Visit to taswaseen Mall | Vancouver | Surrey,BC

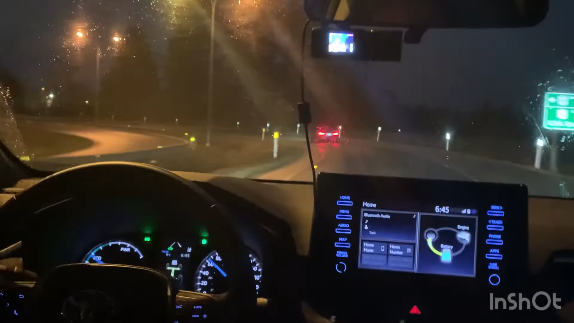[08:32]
मैं फाइनली अपने ब्लॉग का एंड करने लगी हूँ, अब हम घर जा रहे हैं, ट्रिप का टाइम हो गया। देखिए बारिश भी बहुत हो रही है। अभी मैं अपने ब्लॉग को यहाँ पर एंड करती हूँ। हमारे चैनल को शेयर करें, लाइक करें, सब्सक्राइब करें।